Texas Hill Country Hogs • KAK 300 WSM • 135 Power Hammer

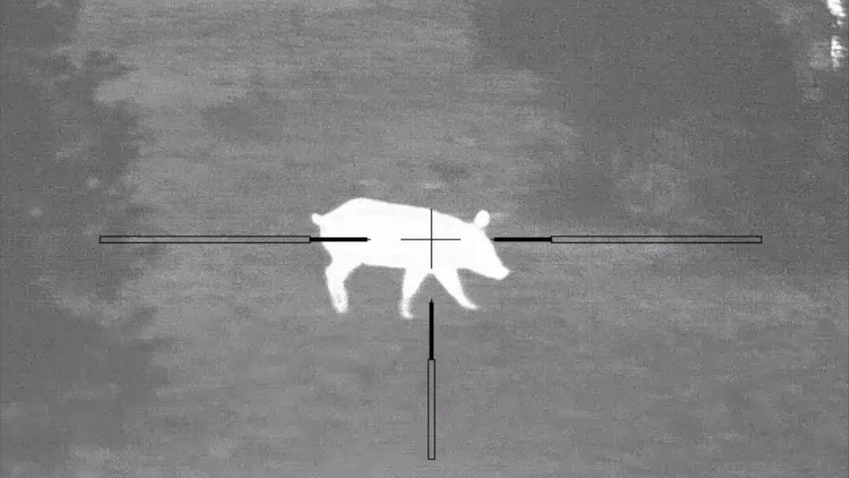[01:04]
It was an unsteady, unbalanced shot. If you watch closely,
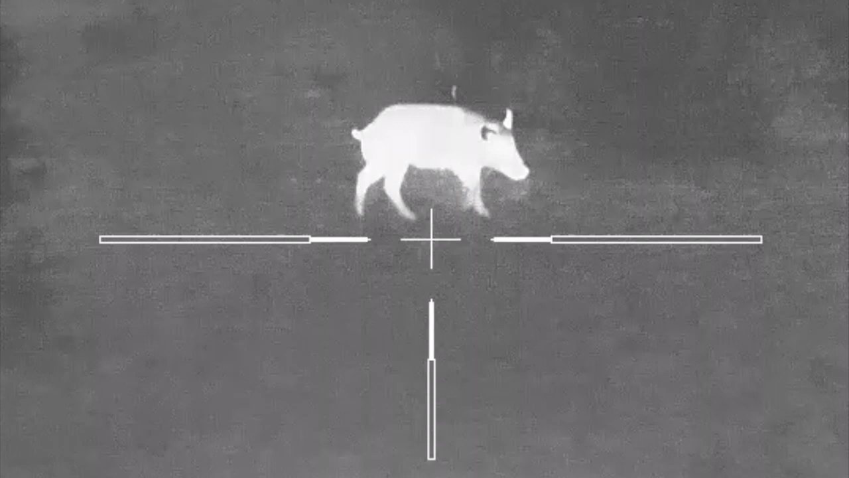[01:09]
the 135 grain power hammer out of my 300 wind short mag at less than 30 yards blew his right arm off.
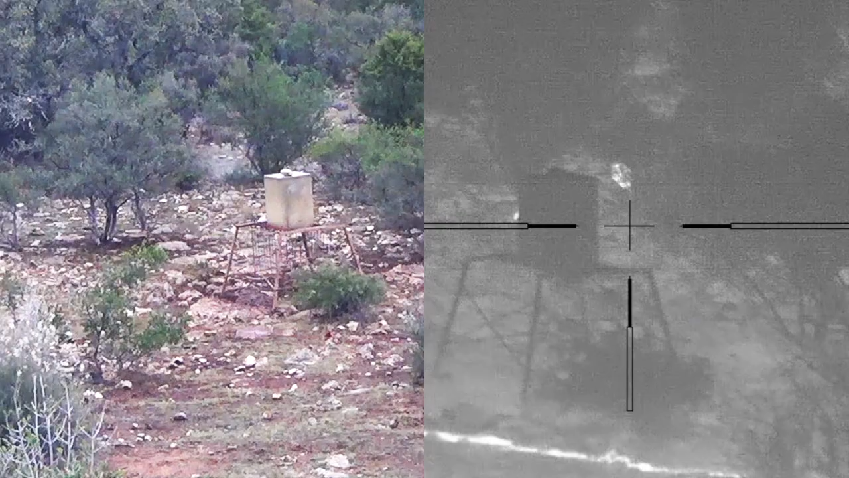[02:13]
Check out the blood trail the thermal picked up. He's only 10 yards into the brush.
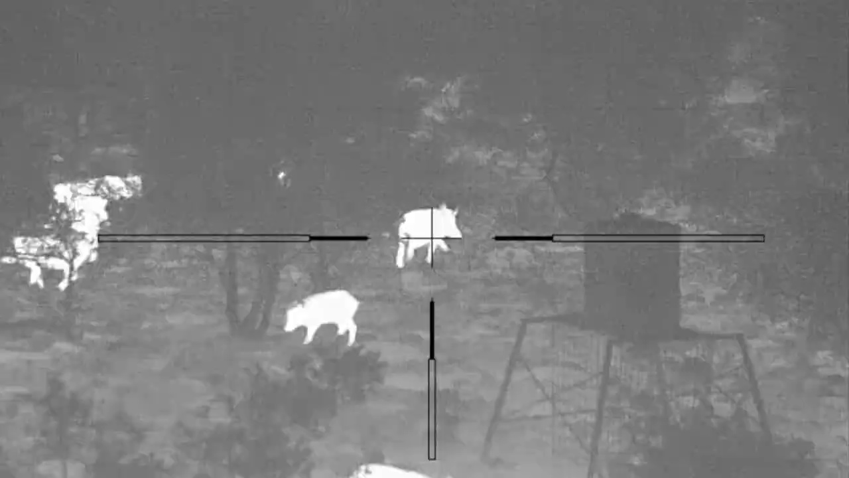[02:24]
I thought I had completely missed the second hog.